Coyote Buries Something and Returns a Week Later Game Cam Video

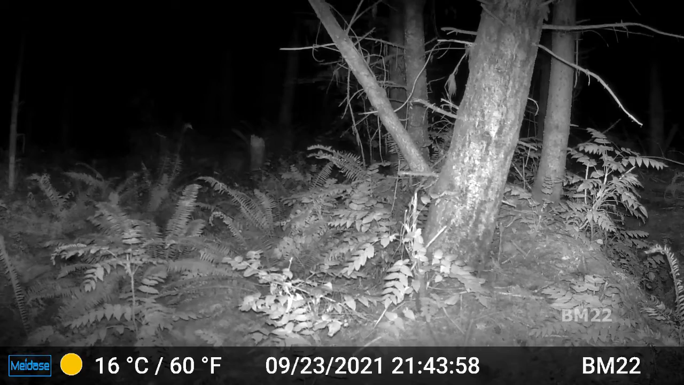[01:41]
it's the same coyote look at the size and it went back to the exact same place it buried something i didn't know coyotes buried stuff in the woods